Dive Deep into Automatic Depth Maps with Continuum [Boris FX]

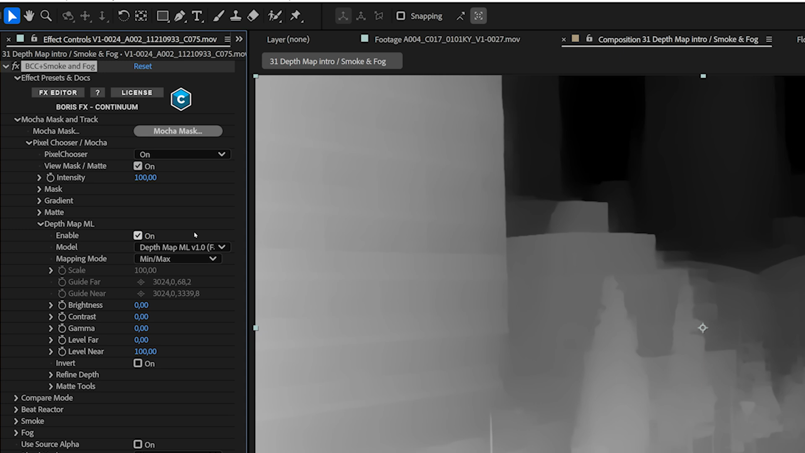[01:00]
So as soon as I turn this on, it's going to use its AI powered model to try to decide what is going to be in the foreground,
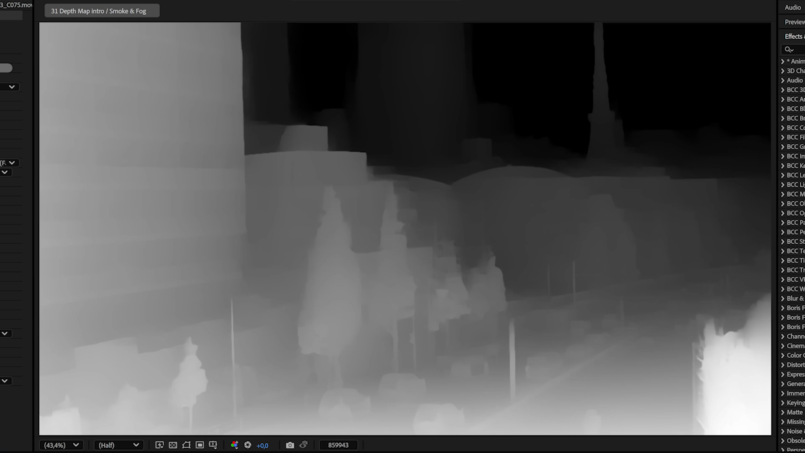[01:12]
what's going to be in the background and in Pixel Chooser it represents this as a black and white image, white being in the foreground, black being in the background.
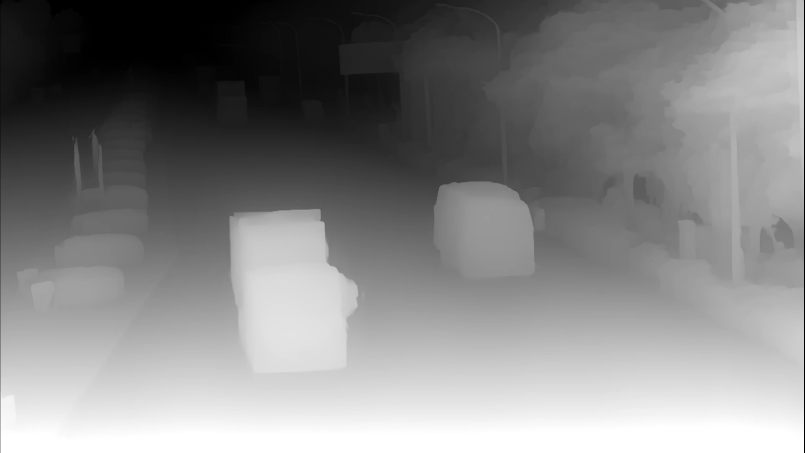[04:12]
We don't get that same sort of strobing as we had in the trees.
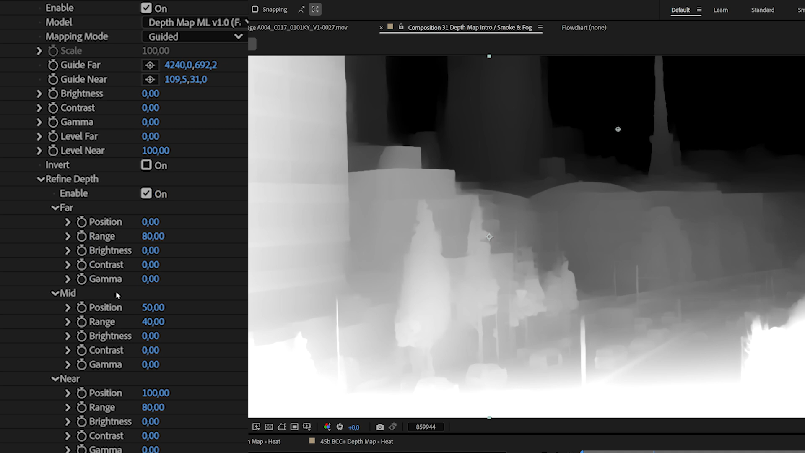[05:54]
If we come into our refine tools and I'll enable these, we can actually, uh, individually come in and change brightness, contrast, and gamma for the three ranges, the far, mid and near ranges. What I think is the most interesting though, is when we come into the matte tools.
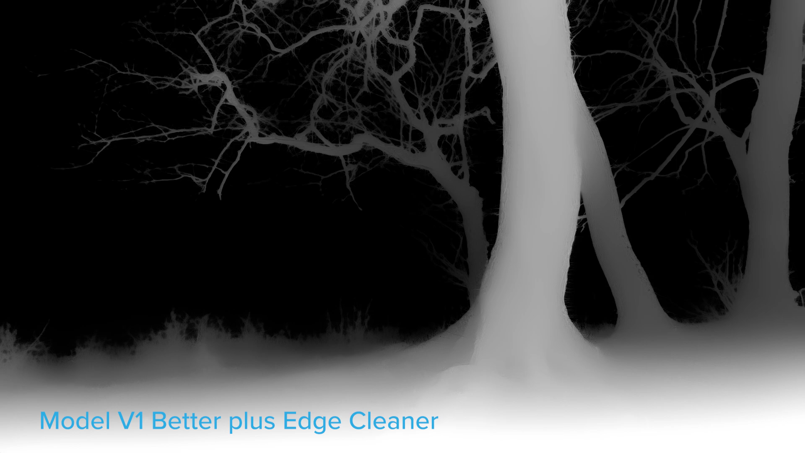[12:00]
There are different levels of accuracy and detail that you can get when working with Continuum depth map ML.